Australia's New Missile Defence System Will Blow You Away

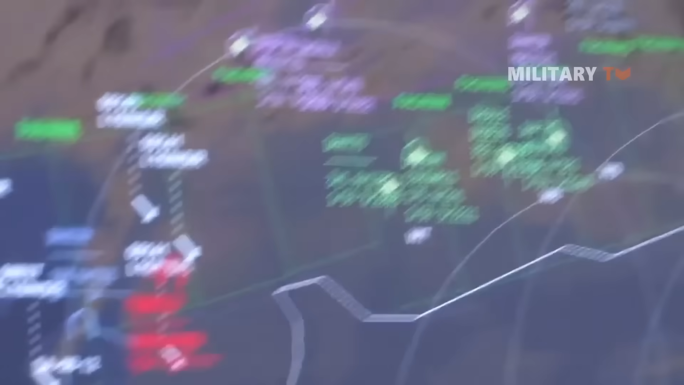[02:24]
The Fire Distribution Centre, or FDC, an Advanced Fire Control and Command,